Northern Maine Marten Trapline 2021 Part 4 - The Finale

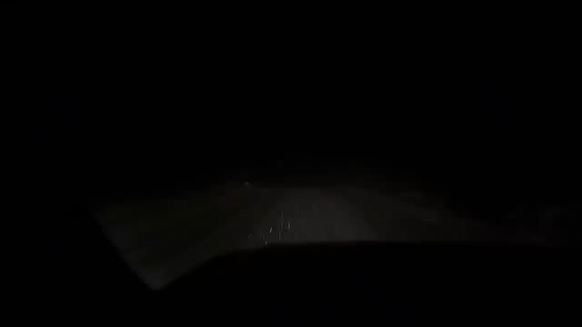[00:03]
Boy, I sure hope this doesn't last today. It's quite a thick falling of snow. It's not supposed to. It's actually supposed to cool off and get north wind. It's supposed to be wind gusts up to like 30, 35 miles an hour today. So should be interesting. Should be interesting.